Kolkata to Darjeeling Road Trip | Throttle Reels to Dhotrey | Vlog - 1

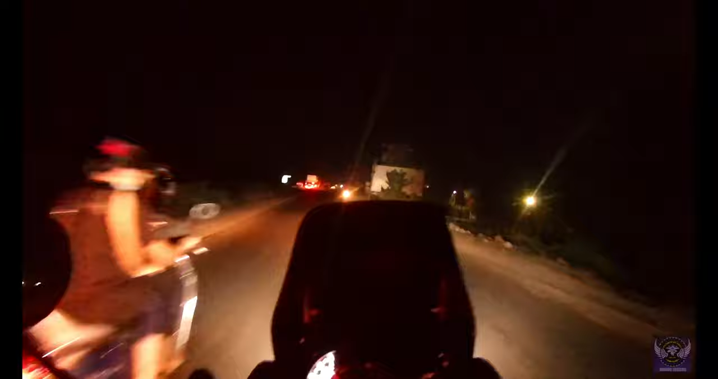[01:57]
তো আমি এখন NH-12 আছি, কল্যাণী এক্সপ্রেস থেকে পেরিয়ে হরিণঘাটা থেকে ডান দিকে অনেক আগেই উঠে গেছিলাম।
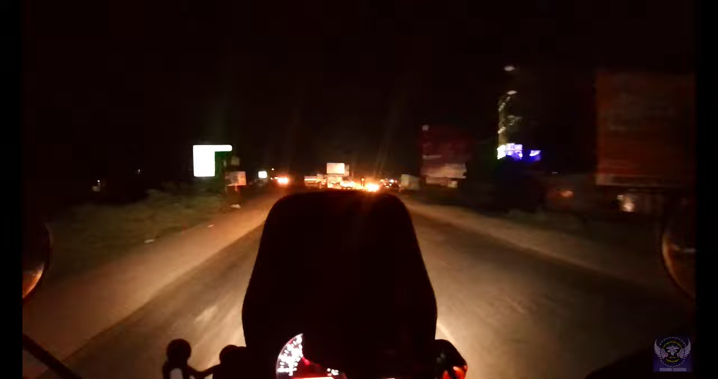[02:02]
তো তোমরা যে সামনে যে মোড়টা দেখতে পাচ্ছ, এখান থেকে আমি ডান দিক নেব। তো এই রাস্তাটা হচ্ছে তোমার কৃষ্ণনগর রানাঘাট বাইপাস, তো যেটা ডাইরেক্টলি বাতকুল্লাতে উঠছে।
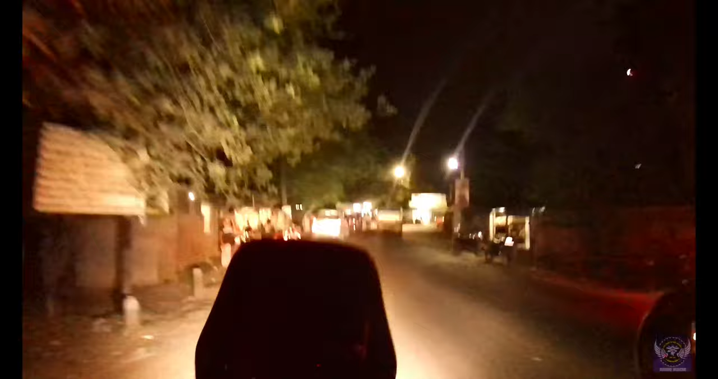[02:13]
তো শুরুতে আমি একটু চা ব্রেক নিয়ে নিই, তো আবার তোমাদেরকে নিয়ে পথে কথা হবে ততক্ষণ।
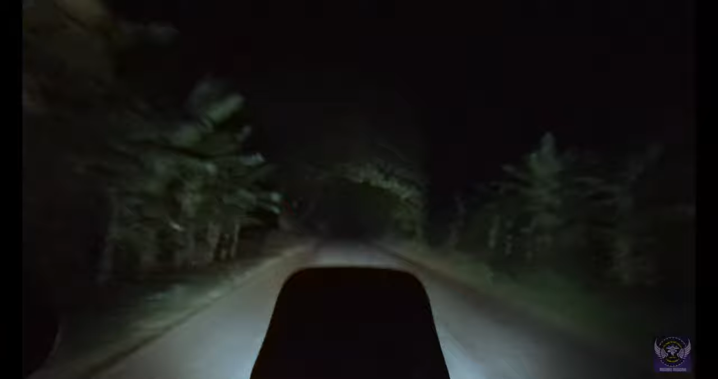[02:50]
রাত 10:30টার সময় কি ভিউ, বন্ধুরা কি ভিউ তোমরা দেখতে পাচ্ছ, অসাধারণ লাগছে। আশা করি তোমাদেরও এই রাতের ভিউটা খুব ভালো লাগছে।